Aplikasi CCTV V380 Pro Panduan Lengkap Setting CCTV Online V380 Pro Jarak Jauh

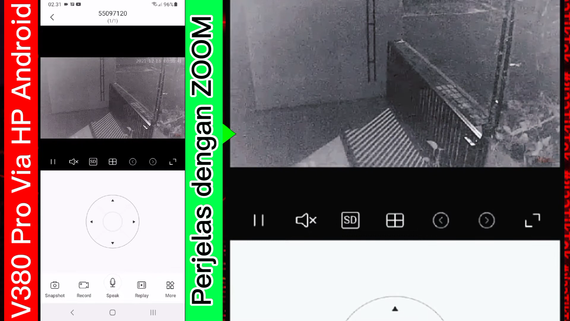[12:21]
Kenapa ini CCTV-nya tampak hitam putih seperti ini? Ya. Karena saat ini posisi pengambilan gambar adalah di malam hari. Baik. Baik. Saya akan kenalkan beberapa fitur-fiturnya. Di sini ada tombol SD. Nih. Kalian tekan. Nanti dia akan mengubah kualitas.
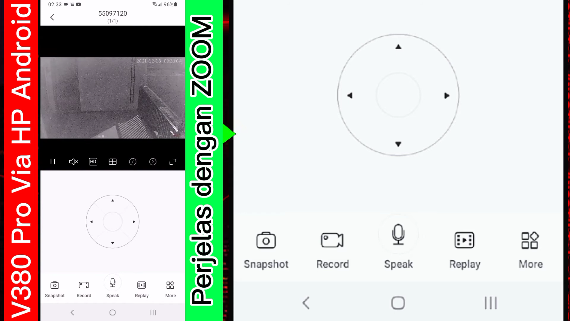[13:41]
Bisa kita geser ke kanan, ke bawah. Kemudian ada tombol snap. Ini untuk menangkap. Atau istilahnya screenshot-nya. Kemudian ada record video. Untuk merecord secara live ini.
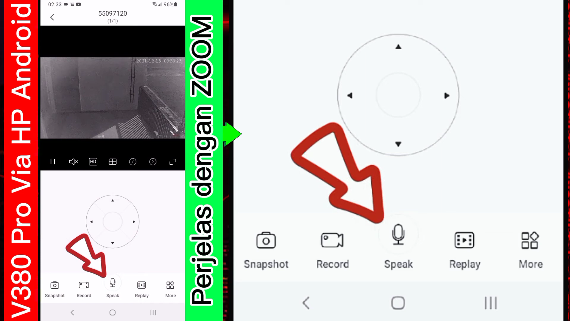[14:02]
Kemudian ada tombol reply. Kita tekan saja tombol reply-nya.
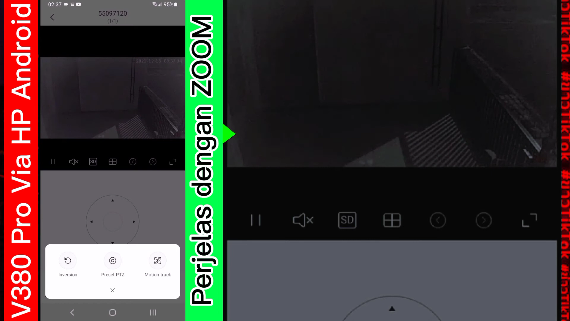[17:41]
Di sini ada menu motion tracking. Motion tracking ini.
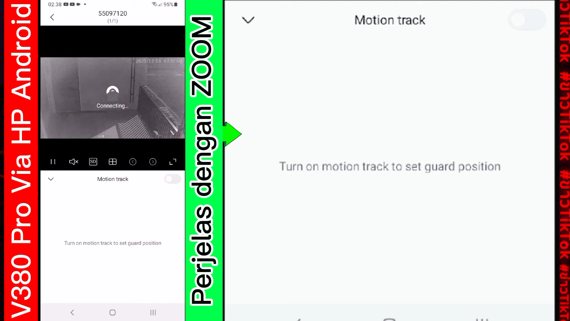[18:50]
Dia kamera itu sudah mengikuti. Seperti itu.